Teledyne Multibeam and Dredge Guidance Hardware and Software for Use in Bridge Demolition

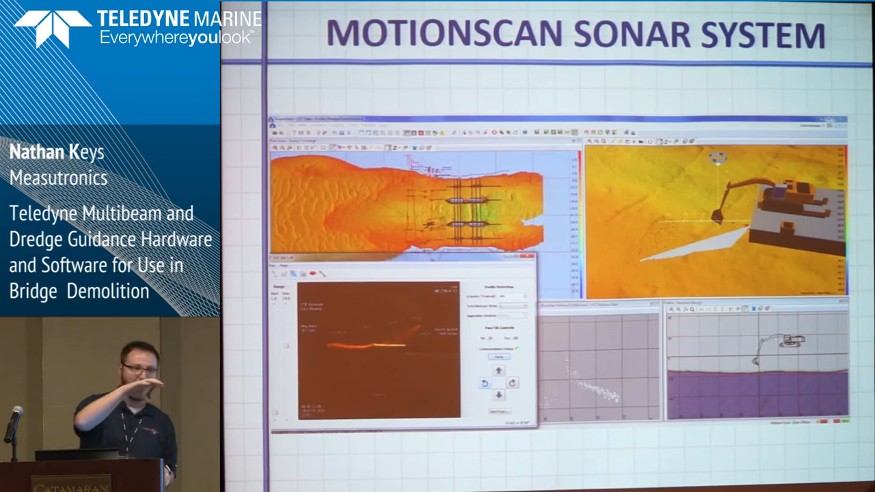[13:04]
But if they wanted to, then they could. And that's what really drew the Tappan-Z guys to this, where if they see a pile laying down on the bottom, you know, they'll see it in real time and can move the excavator right to it, pick that pile up, and get it out of there. And so when you have the motion scan running, it goes like this.
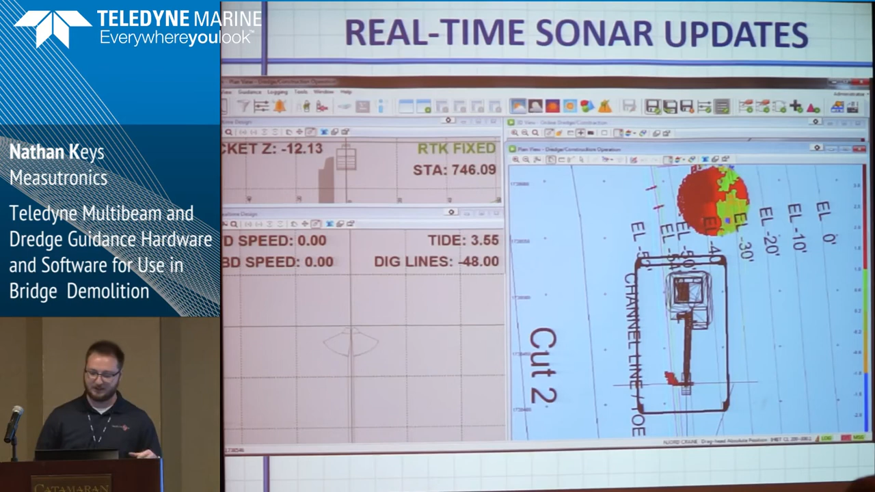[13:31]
And so the colors, again, like we said, they're based on the distance from the grade. And so they'll know where they need to do some more digging, some less digging, and they'll be able to address that. And so the big strength here is it's multi-beam data and,